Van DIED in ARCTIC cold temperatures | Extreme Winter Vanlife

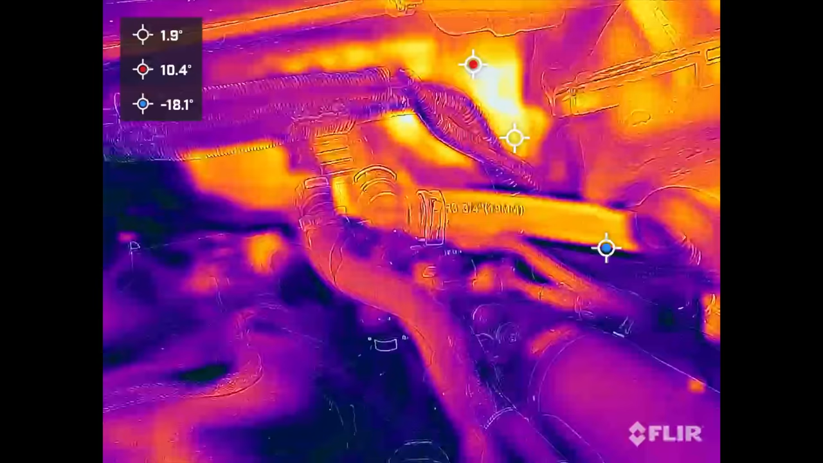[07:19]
that coolant tube is 9 degrees and everything else is minus 17
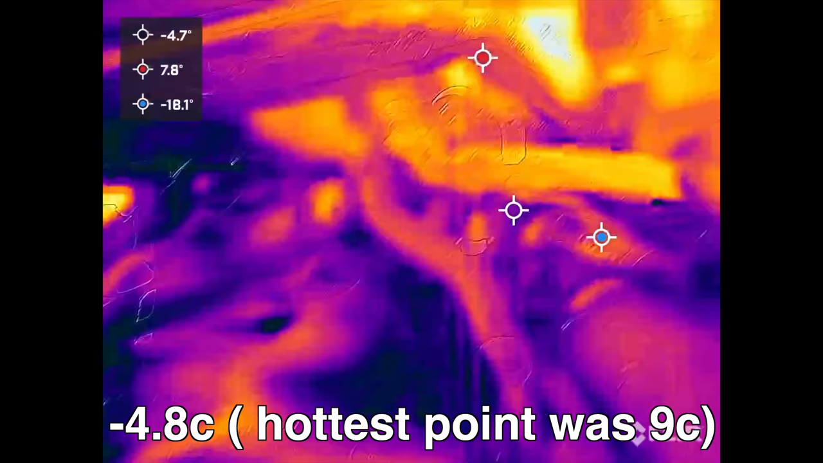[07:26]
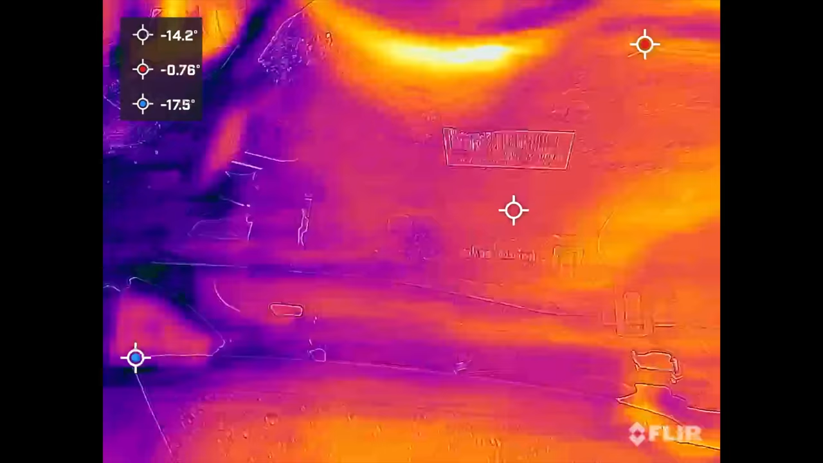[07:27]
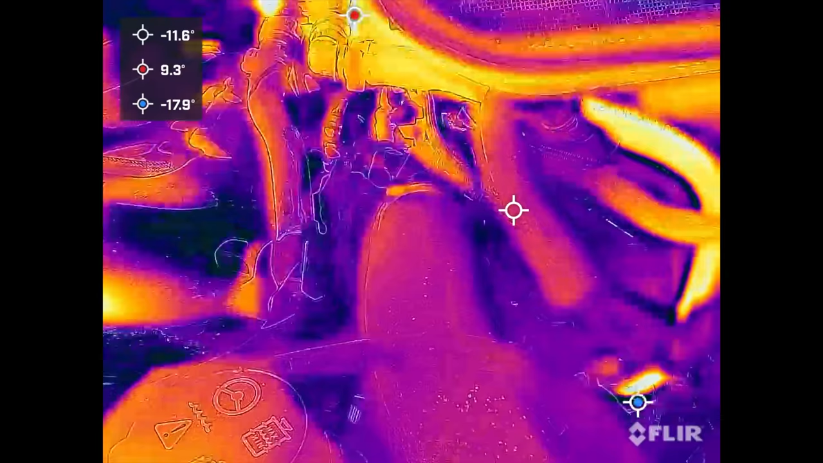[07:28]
according to it is minus 11
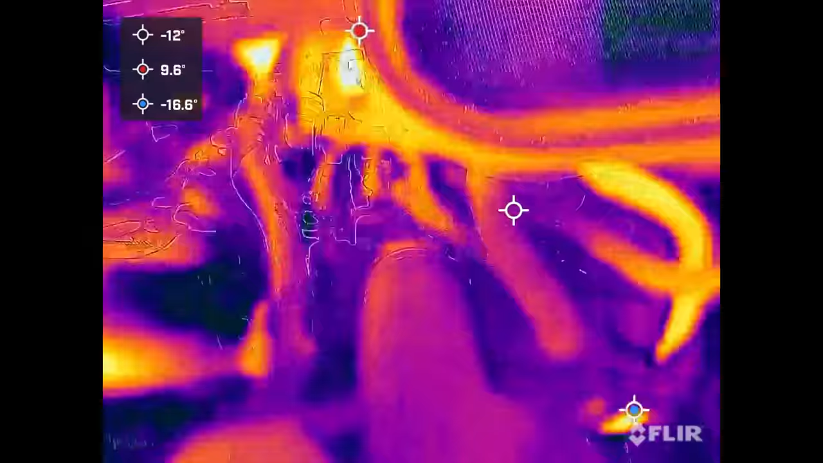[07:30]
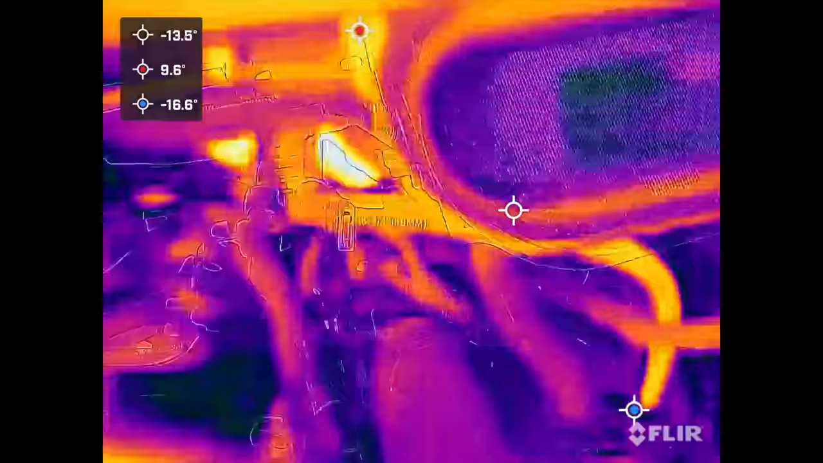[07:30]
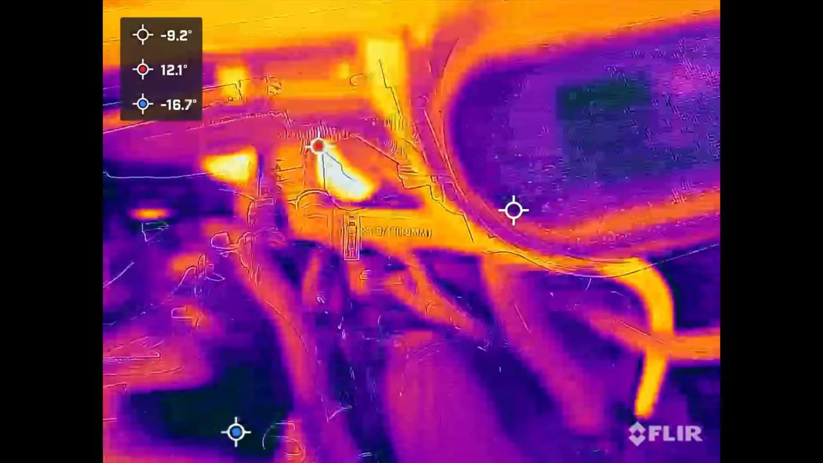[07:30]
according to it is minus 2
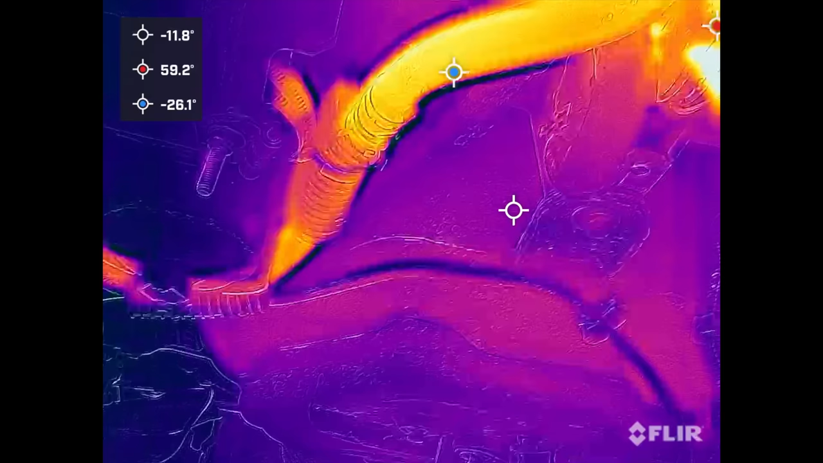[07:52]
starting to get some heat moving
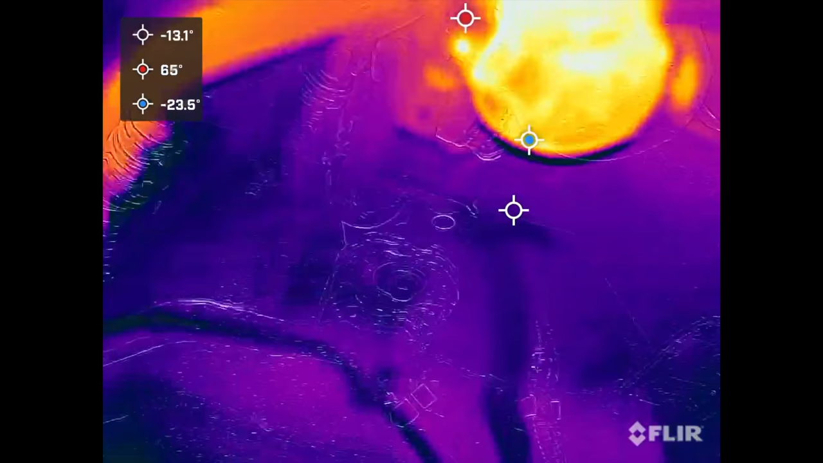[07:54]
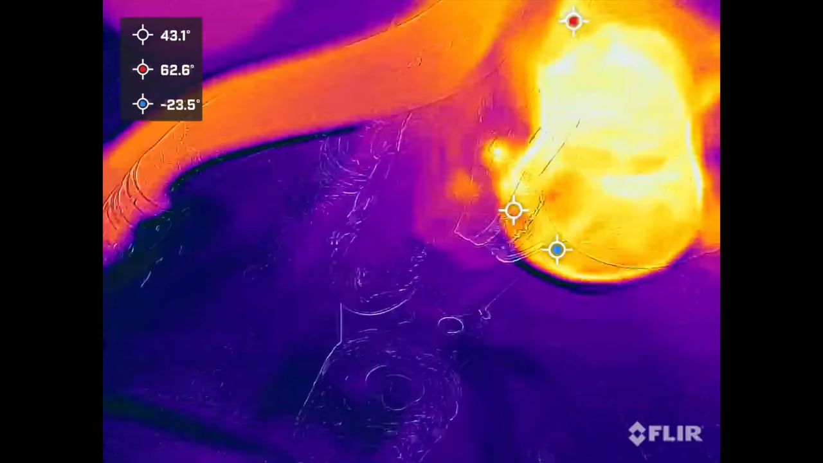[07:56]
but yeah you can see the issue is this one